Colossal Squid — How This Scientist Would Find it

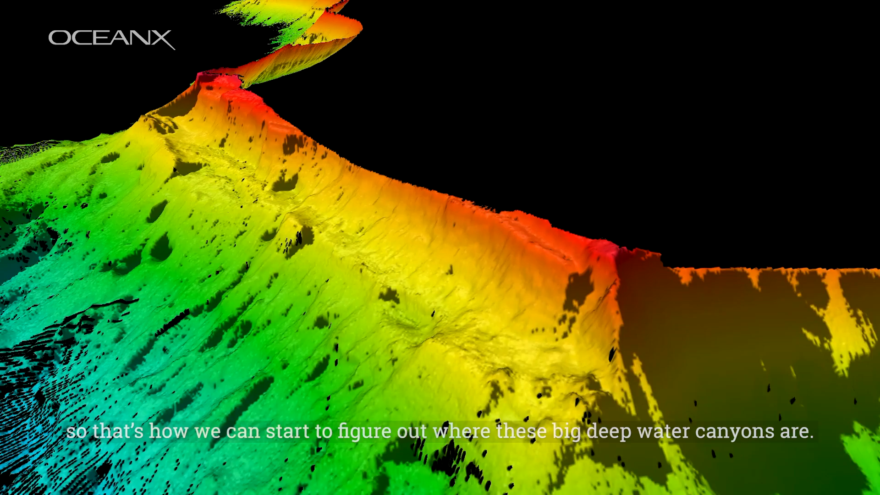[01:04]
So that's how we can start to figure out where these big deep water canyons are. The other key is we need to start finding productive waters.